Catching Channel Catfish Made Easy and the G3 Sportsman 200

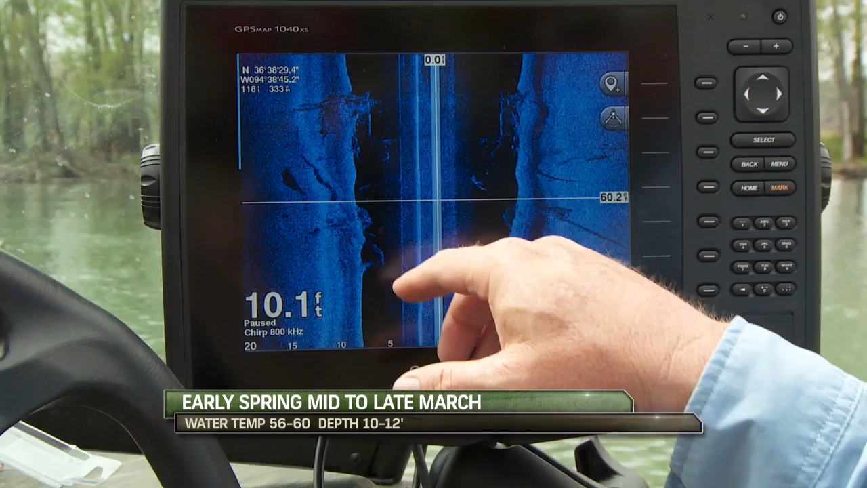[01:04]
On screen: depth 10.1 ft
It's under the water, and if you're watching your side view and your down view, the technology they have today will draw that stuff out for you just like that, and you can see what you're going to fish.